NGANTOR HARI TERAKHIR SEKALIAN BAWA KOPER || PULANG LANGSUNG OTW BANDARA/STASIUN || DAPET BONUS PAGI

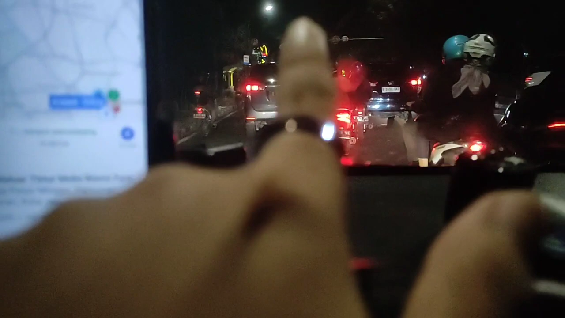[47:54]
Perdatam ya, lewat belakang nih guys.
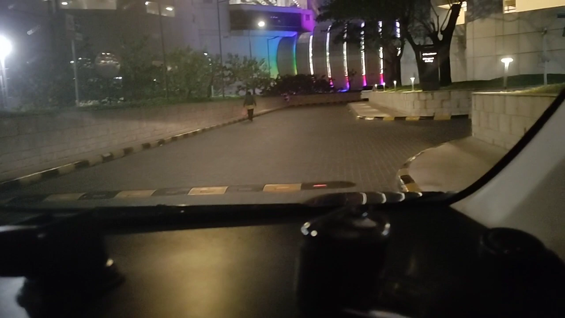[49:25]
Ya udah di apartemen ini guys, Taman Anggrek Residence nih, Tower Espiritu nih.
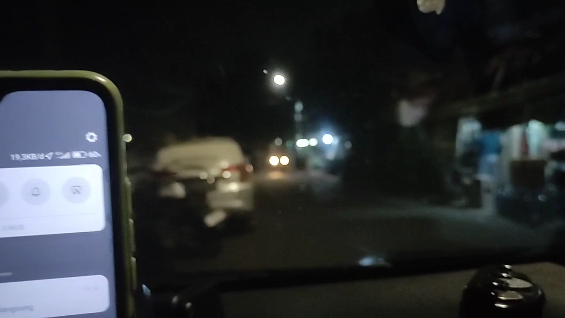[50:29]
Guys nih, mampir ke tempat saudara nih guys, di Jalan Sekretaris Tanjung Duren nih guys. Nih udahan nih, tadi masuk 20.000.